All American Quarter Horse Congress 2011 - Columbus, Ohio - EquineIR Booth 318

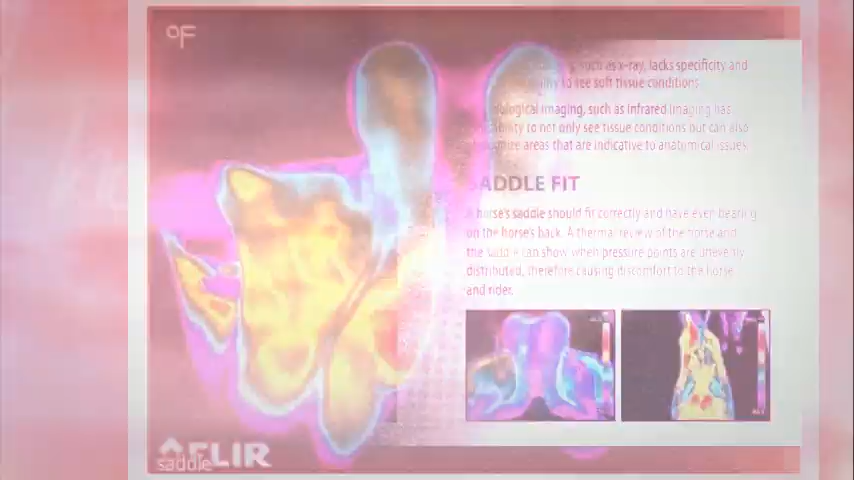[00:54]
We're at booth number 318, and you can learn all about what thermal imaging can do for you and for your horse.